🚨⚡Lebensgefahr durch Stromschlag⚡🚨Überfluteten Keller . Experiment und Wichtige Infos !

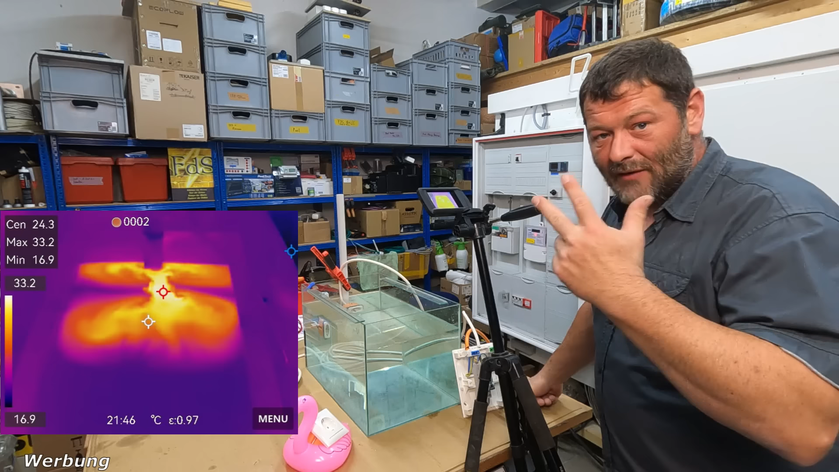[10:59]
On screen: max 33.2°C, min 16.9°C, scale top 33.2°C, scale bottom 16.9°C
messgerät misst ja drei verschiedene temperaturen das heißt der kältesten punkt den wärmsten punkt und wo ich hier mit meinem fadenkreuz drauf hänge und dort haben wir jetzt max haben wir 24,5 grad das ist quasi im wasser haben wir jetzt schon 25 grad und mein sensor außen hat 17 grad und so im schnitt bewegen uns auch bei 23 grad in der mitte und wenn man sich das